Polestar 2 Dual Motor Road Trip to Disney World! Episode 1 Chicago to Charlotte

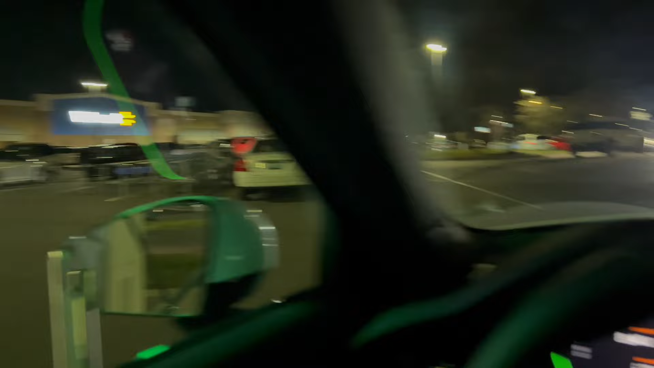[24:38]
run into yet another Walmart, hit the restroom,
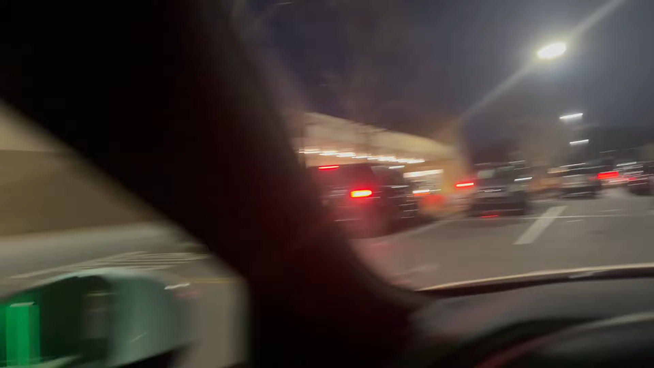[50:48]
Welcome to Asheville at, this time, a Sam's Club and a full charger, an ID4 just pulled in next to me.
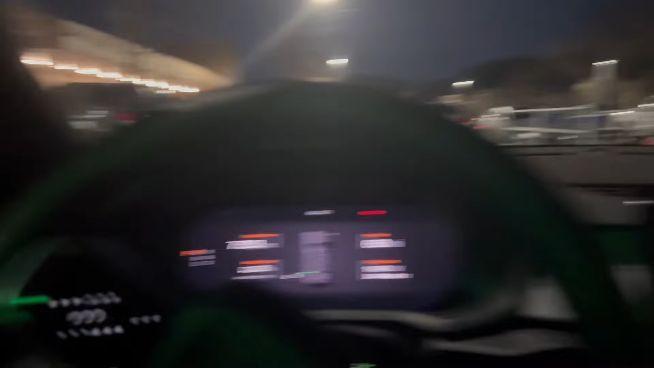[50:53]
There's a couple EV6s right over there, and charging is going well so far.